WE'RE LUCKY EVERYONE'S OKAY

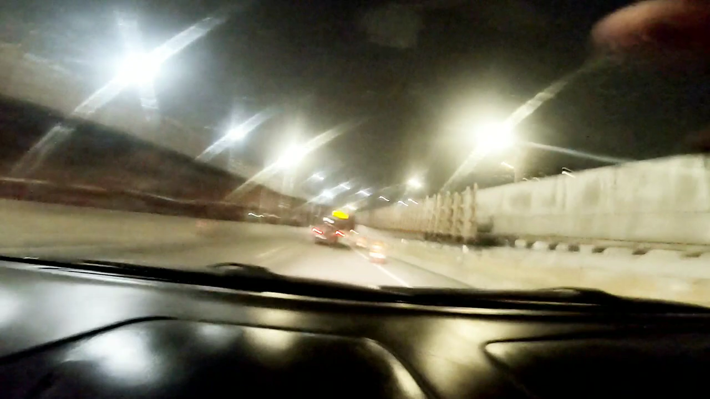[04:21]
oh my god this is so terrifying like this is on beyond belief there you go this is scary this is really oh you see the spark you see the spark yeah he's gonna pull it yeah why is he pulling over he had it oh
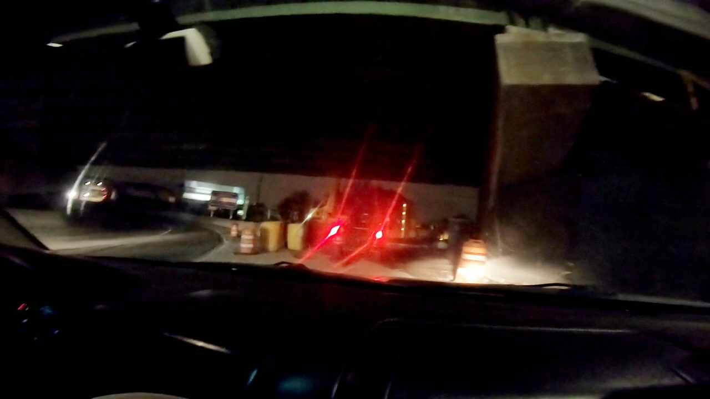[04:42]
jesus oh my god that was spooky dude oh my god oh my heart's pounding
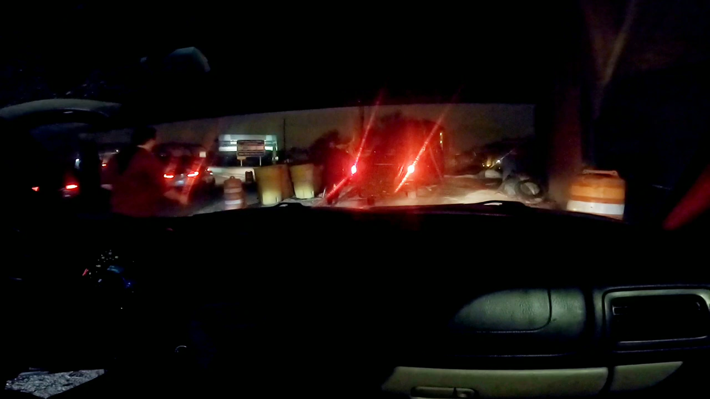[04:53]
oh my god all right let's see what's going on over here oh guys wish me luck man well wish us luck i'm sorry just me these guys these guys are driving
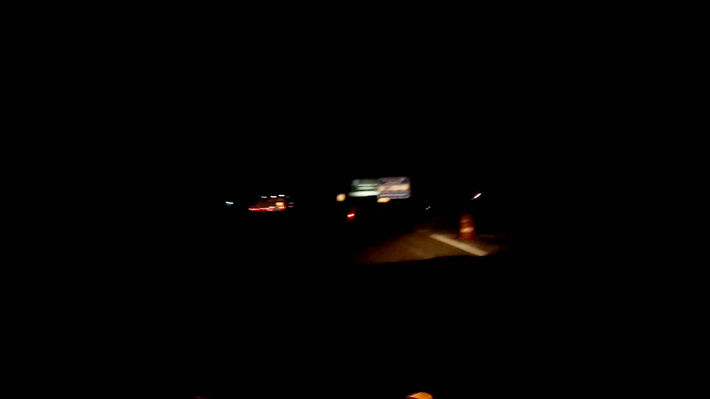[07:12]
yes we got it we got it we're back on we got it we're back on this yes though they probably can't see a dan thing oh man oh man we're on the bridge now but we're not out of the woodworks yet we're not there we're not there we're almost there